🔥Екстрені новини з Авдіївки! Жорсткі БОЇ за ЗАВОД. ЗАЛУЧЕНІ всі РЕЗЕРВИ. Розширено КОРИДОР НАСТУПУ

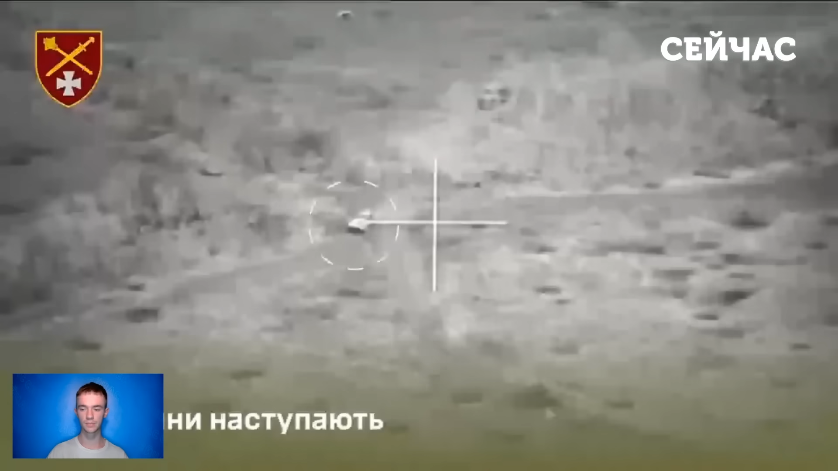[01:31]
Такі кадри зараз ширяться мережею. Окремо хочу звернути вашу увагу на те, що на броні машини сидів один з військовослужбовців РФ. На кадрах можна побачити, як він сам на те не сподіваючись становив світовий рекорд у стрибках в довжину.
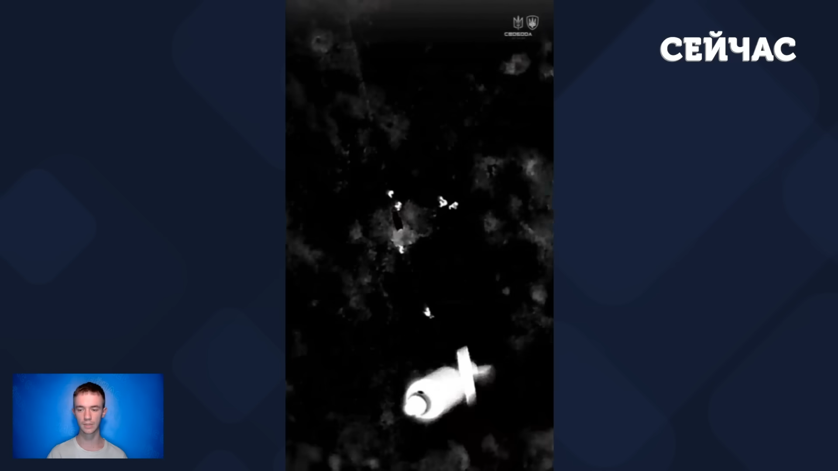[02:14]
На кадрах можна побачити, як до скупчення противника підлітає наш БПЛА із приладом нічного бачення. Як результат, одним влучним скиданням снаряду один росіянин став 200-й, а інші щонайменше отримали серйозні поранення.